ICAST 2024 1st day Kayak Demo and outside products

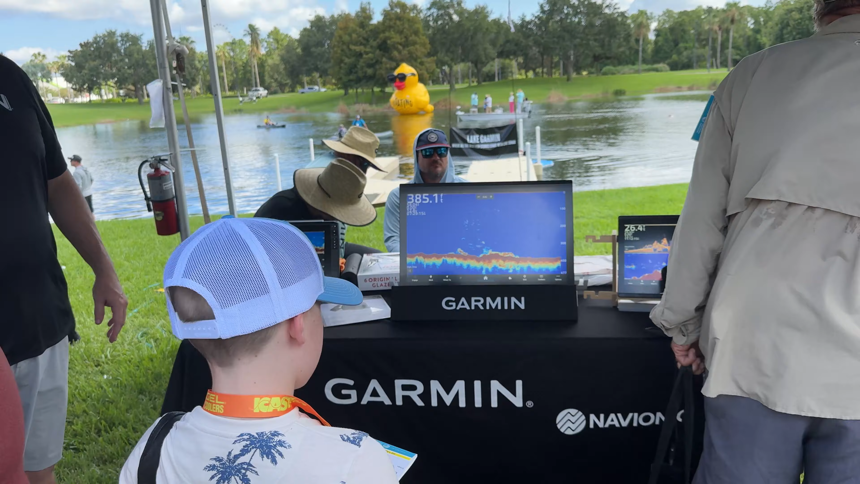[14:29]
And they're outputting from either a black box Garmin or from these.
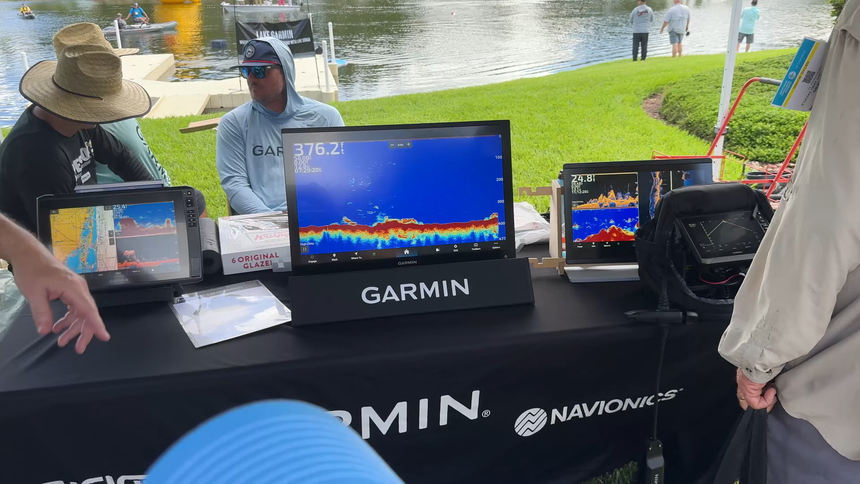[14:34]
You can output through HDMI and do it that way through those screens. I gotta make some decisions and change them.
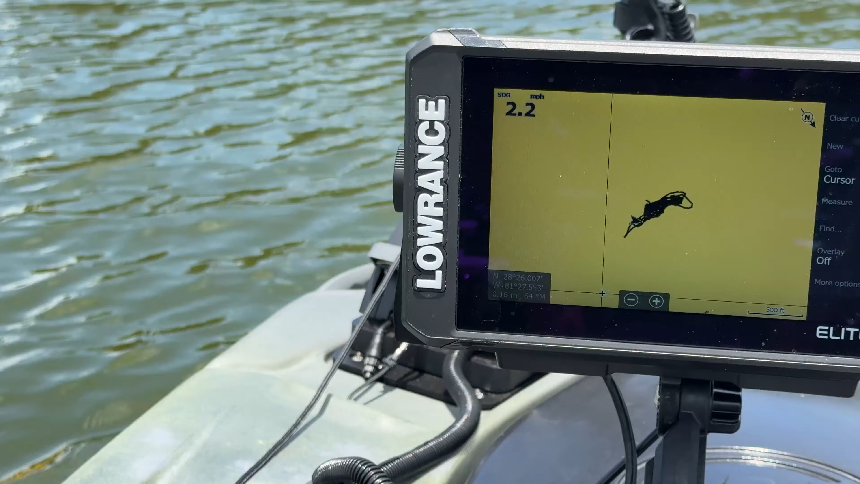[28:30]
On screen: speed 2.2 mph
fish finder on here, so you can put some big fish finders on this thing.